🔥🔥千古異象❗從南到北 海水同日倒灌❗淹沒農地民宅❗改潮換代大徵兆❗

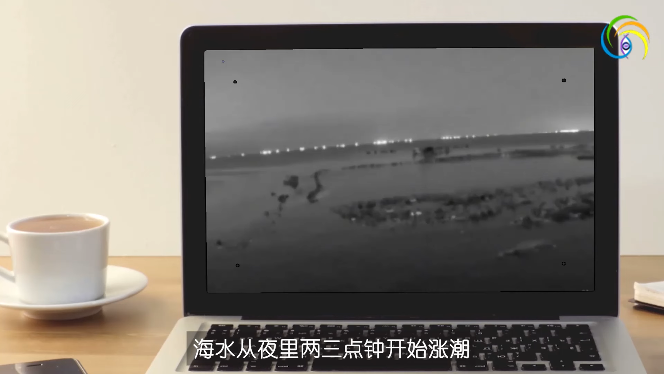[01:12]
三點鐘開始漲潮水東碼頭全部被浸了碼頭上的車全部被水